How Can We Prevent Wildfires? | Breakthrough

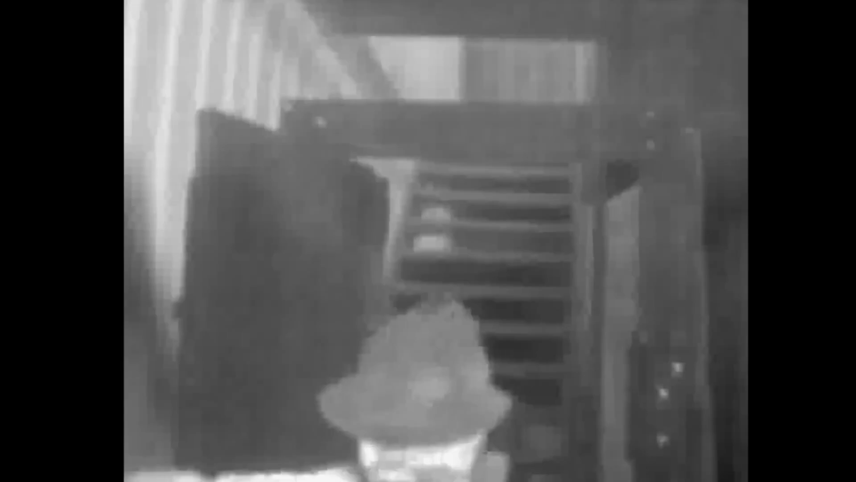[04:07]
This image is from an augmented reality device that can transmit a live infrared feed from a firefighter's point of view.
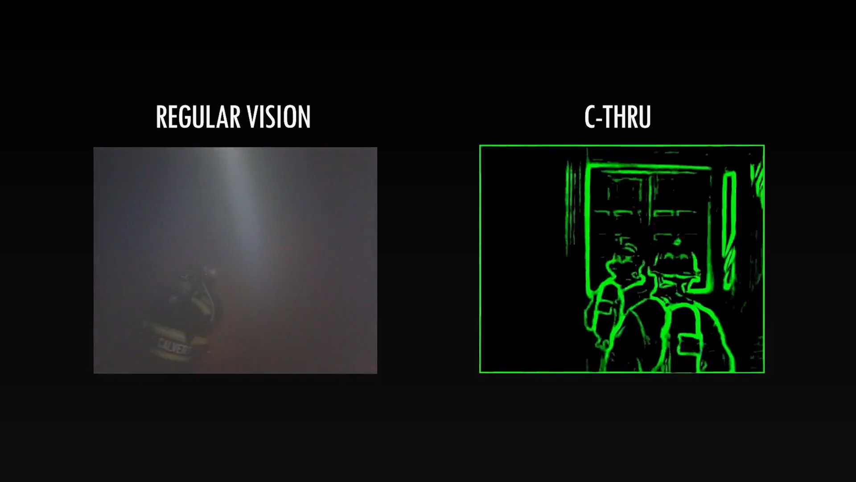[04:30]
if your vision is occluded by smoke the thermal camera puts a green line around what you would be seeing.
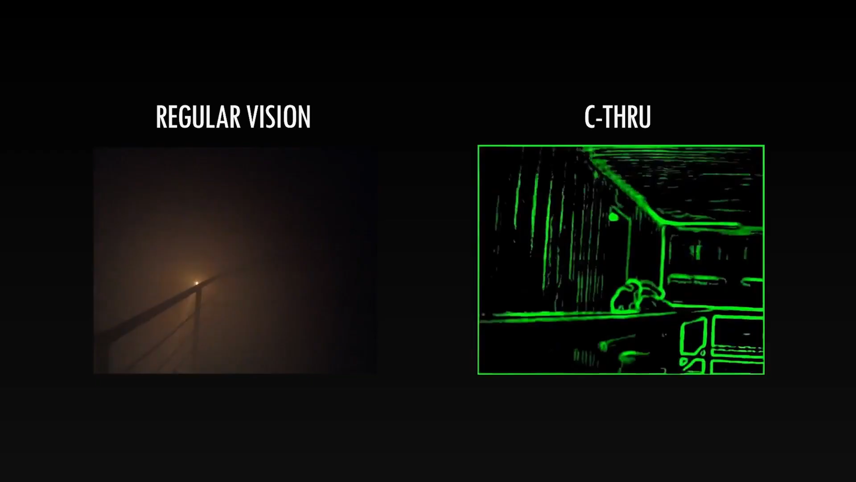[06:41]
So if I can take from inside the fire not only being able to have the firefighters see through the smoke but have them take what they see and transmit it out to a screen out here you wouldn't be able to transmit
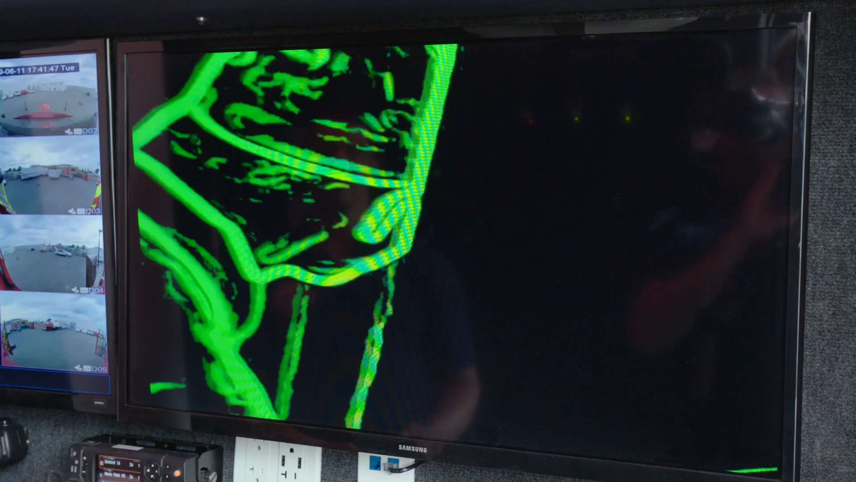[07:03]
But if I see my screen it's very very unambiguous and even if I'm in a stress situation where my brain is not operating that well I'm tired I'm exhausted I'm scared what have you it's very unambiguous hey it's time to evacuate.